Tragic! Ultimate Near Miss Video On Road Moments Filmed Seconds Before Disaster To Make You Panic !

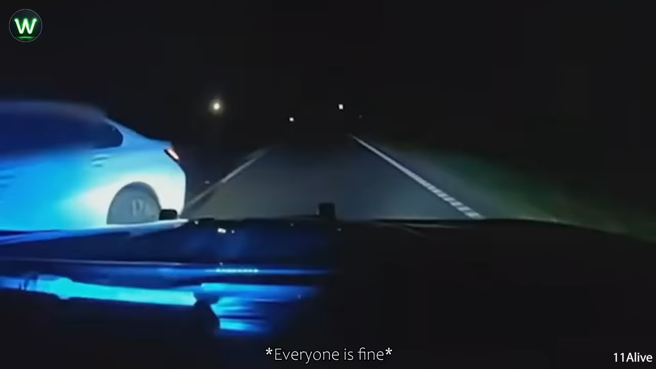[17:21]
The dash cam footage captured a police officer pursuing a driver who was speeding at 140 mph in a BMW.